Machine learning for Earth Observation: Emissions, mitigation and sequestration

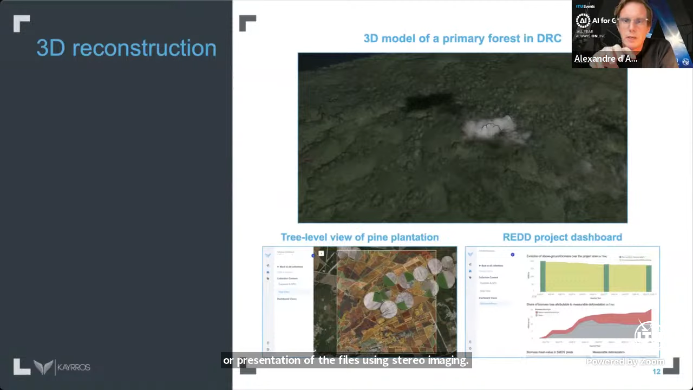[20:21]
And this pair of images allows us to reconstruct a 3D representation of the forest using stereo imaging. So not only can we measure height, we can also produce images in sort of stereoscopic 3D of these forests using the stereo tasking capabilities of some of these satellite constellations.
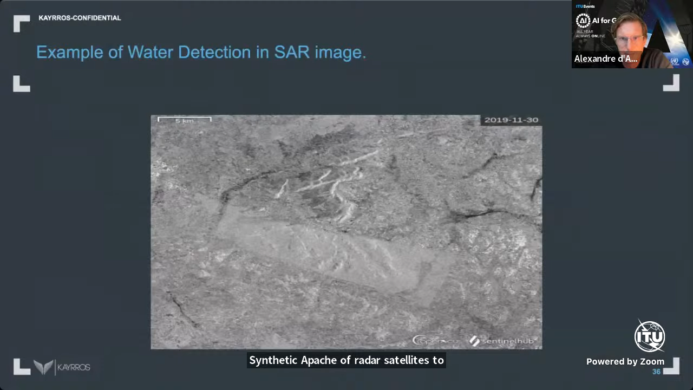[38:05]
So that's an image where you see, for example,
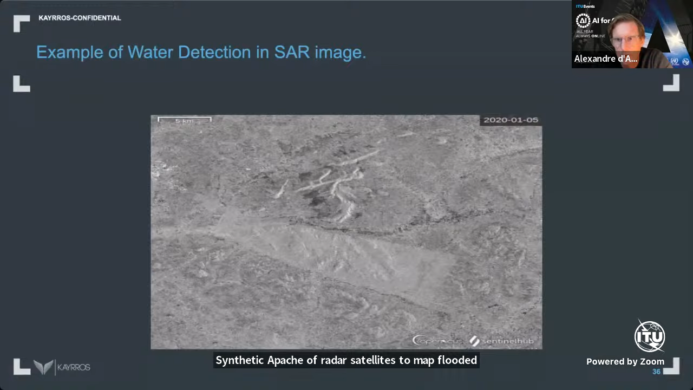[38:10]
it's a radar image where you see these floods appear in black.
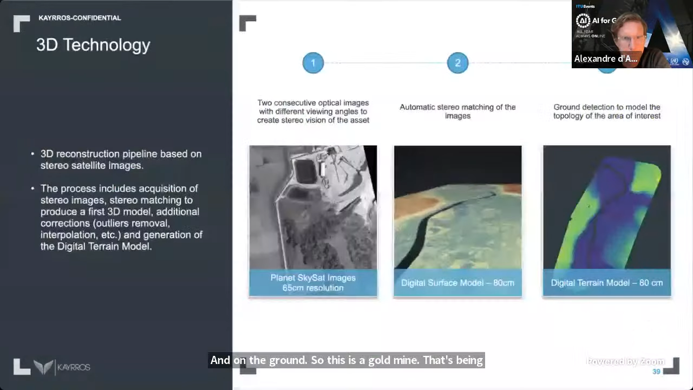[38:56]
And we can use also 3D reconstruction to get up-to-date digital terrain elevation model.
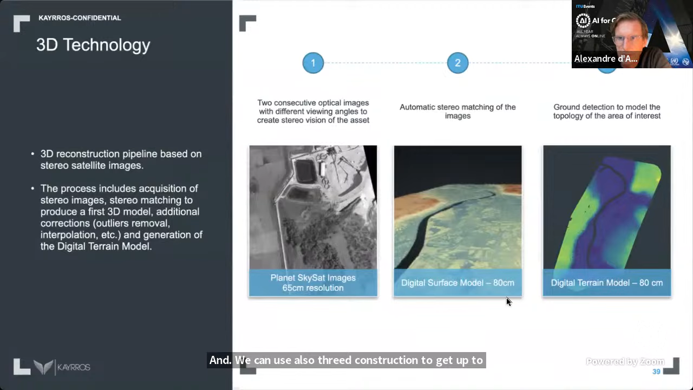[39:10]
Here at 80 centimeter resolution, and again, try to understand both risk and the way the flooding itself is going to propagate. And on top of that,